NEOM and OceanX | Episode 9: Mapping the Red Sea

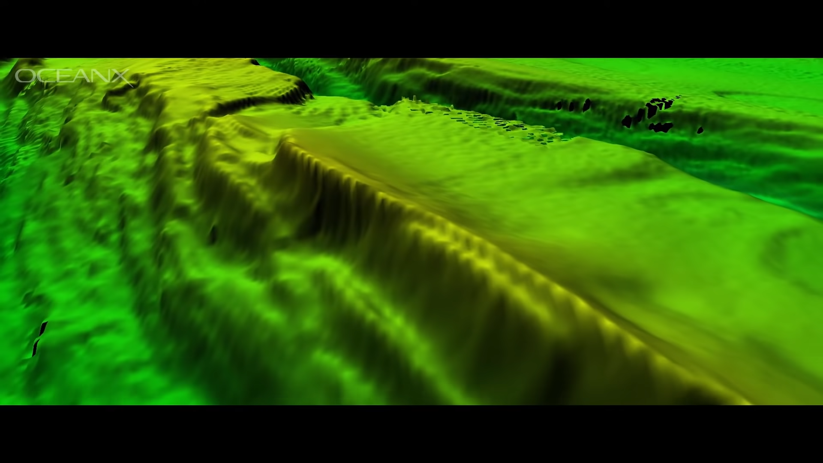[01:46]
You can fly into the 3D model and have a better view, but this is not something that is created by me.